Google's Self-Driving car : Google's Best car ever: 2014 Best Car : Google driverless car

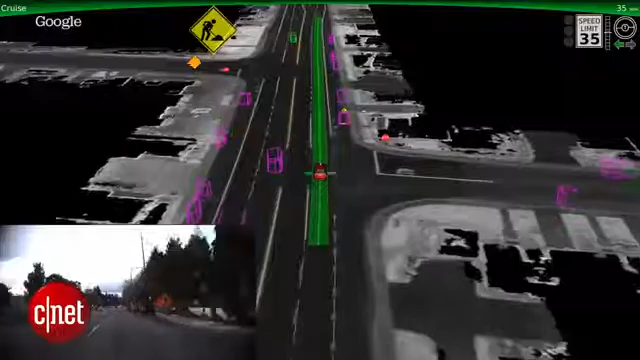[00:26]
Now they've shifted their focus to mastering city street driving and a video released shows how the vehicle can navigate through things like construction zones or railroad crossings. They even show how it's able to detect a moving bicyclist.
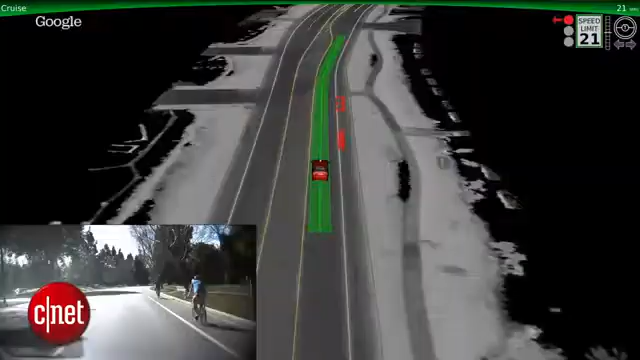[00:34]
Watch in this example when the cyclist holds up his arm our software detects the hand signal and predicts his movement into our lane. Look it even recognizes those people on bikes that don't know where they're going half the time but think they own the road.
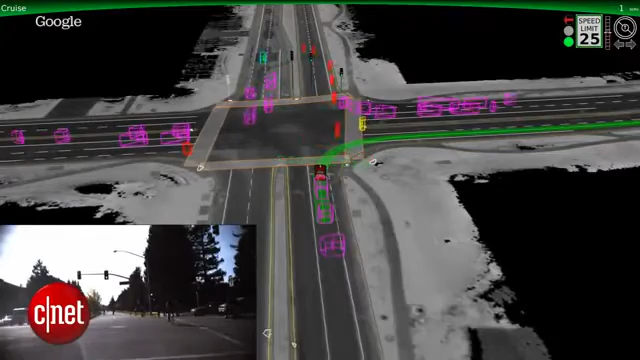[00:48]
So instead of driving through them the self-driving car waits for them.